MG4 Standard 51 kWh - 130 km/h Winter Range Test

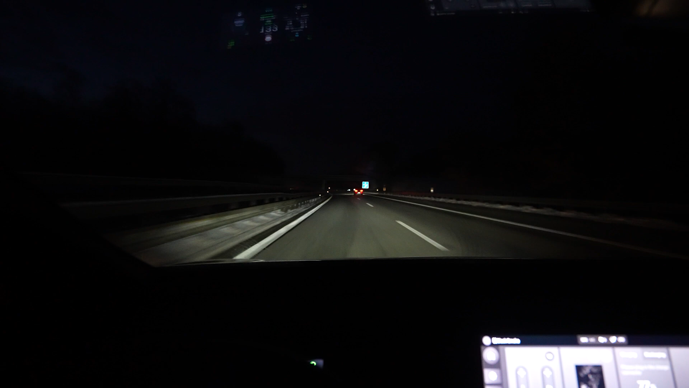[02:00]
i'm on my way i'm driving 132 on the speedometer and this is 129 to 130 gps uh i just started i charged to 90 i drove what
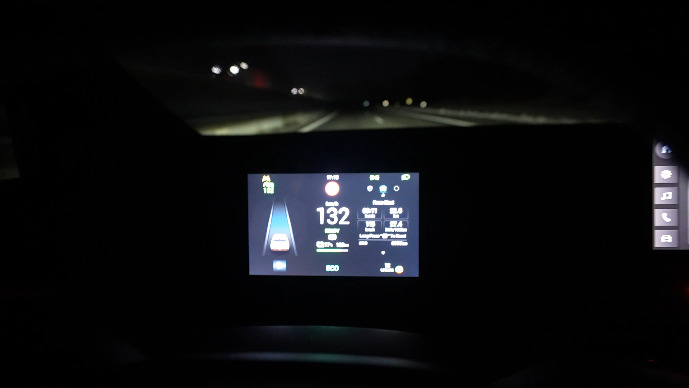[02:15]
where are we 23 kilometers um consumption
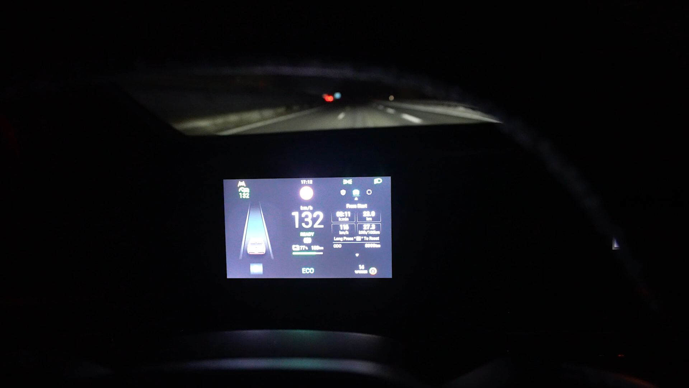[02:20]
is high because of the uphill the first 10 kilometers my
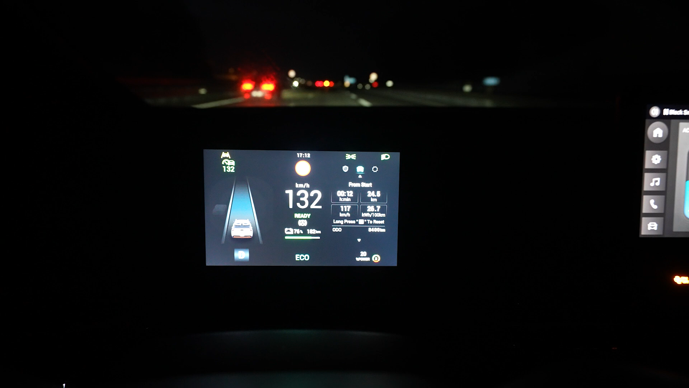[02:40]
percent that was fast after 24 kilometers uh it's busy but i can drive above 120 i didn't have to stop behind the truck so far but it's very busy a lot of cars
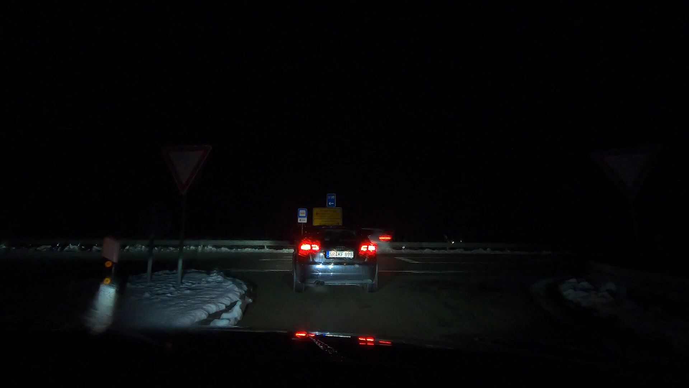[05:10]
this far away from home I'm at 40% and I drove 79 kilometers,
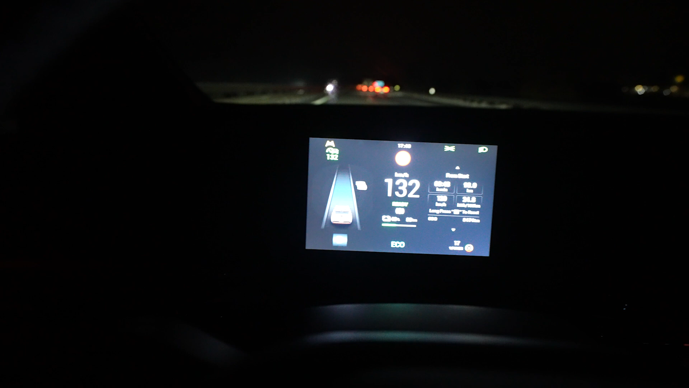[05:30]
that's 194 kilometers of range So it's pretty consistent,
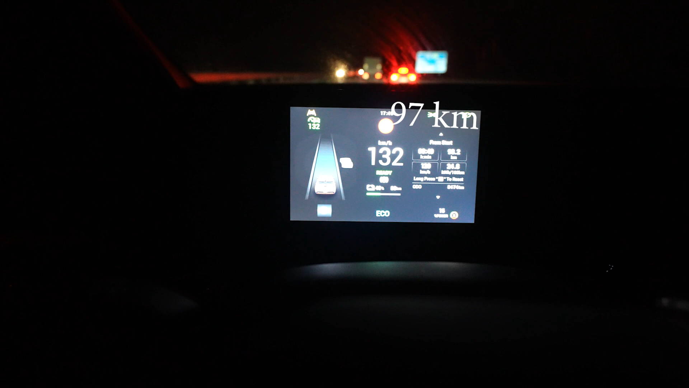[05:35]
192 before and now 194
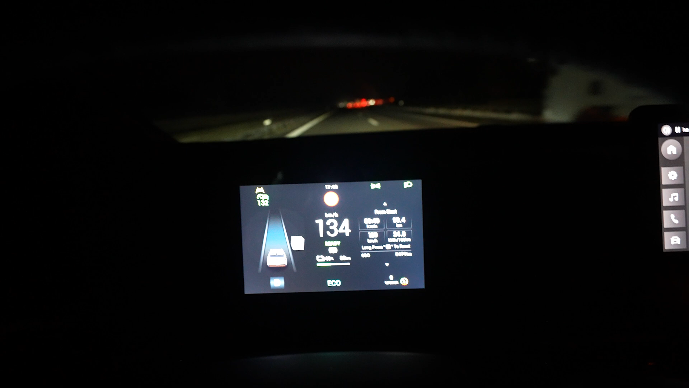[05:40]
That's totally fine, I like that when stuff is consistent Consumption is still
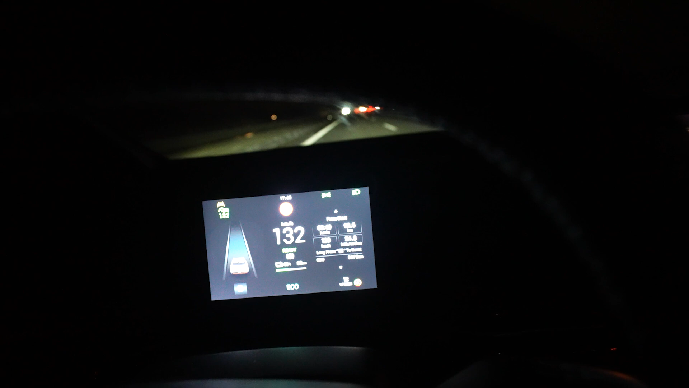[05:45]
around 250 watt hours per kilometer Average speed, it says here 120 Important,
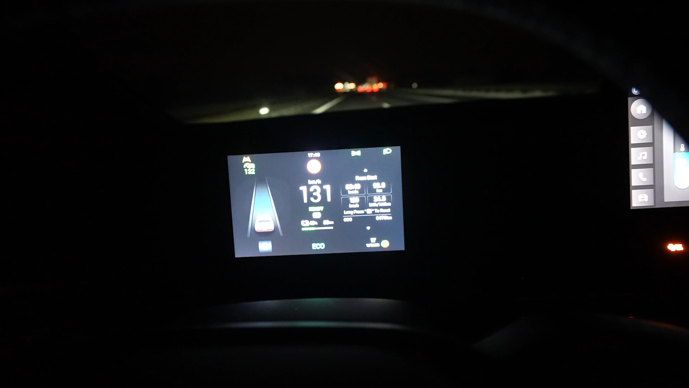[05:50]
this continues when you stop So when you charge and have the car on The average speed and the time still goes on And the average speed goes down
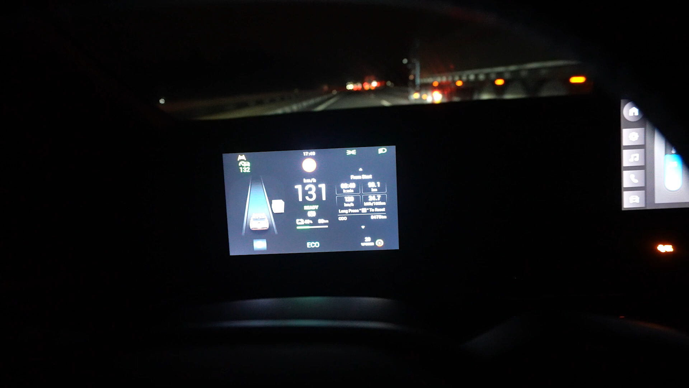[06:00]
That's just how it is, it's fine But from 90 to 40%,
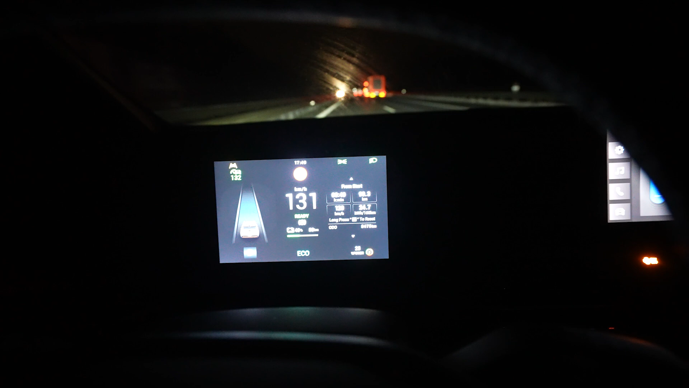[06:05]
50% are used Like I said, 194 kilometers